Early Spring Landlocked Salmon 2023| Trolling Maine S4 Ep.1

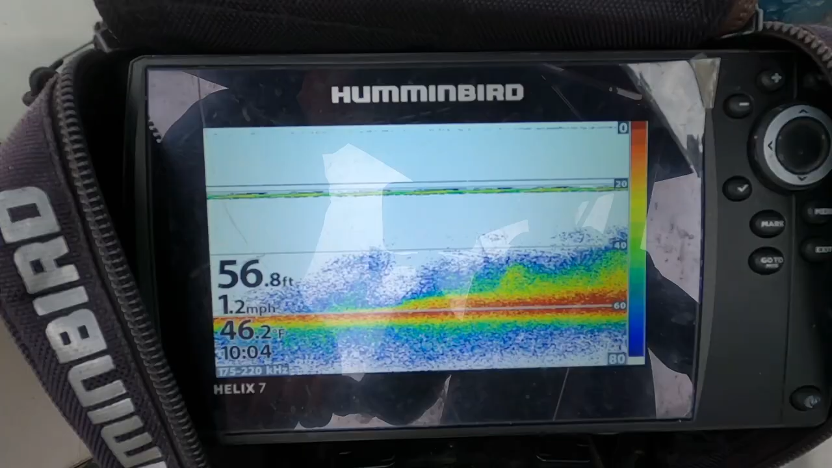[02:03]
On screen: depth 56.8 ft, water 46.2°F, speed 1.2 mph
Look at that. That's a bait. That's a bait.
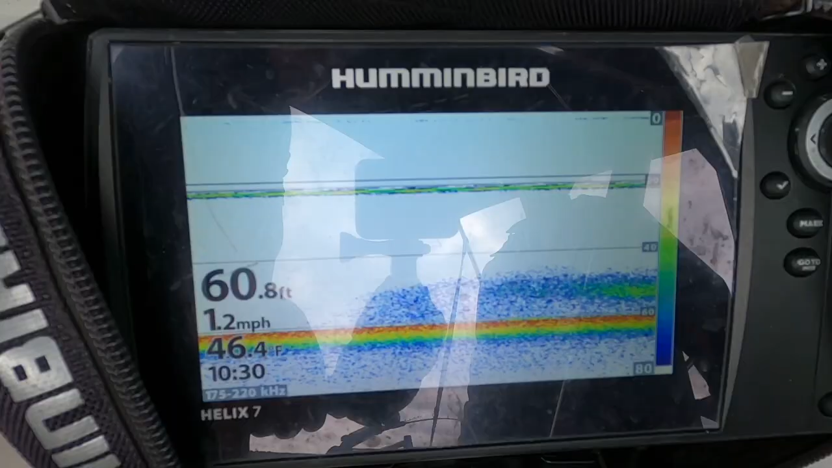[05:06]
On screen: depth 60.8 ft, water 46.4°F, speed 1.2 mph
Looks like they dispersed a little bit now, too.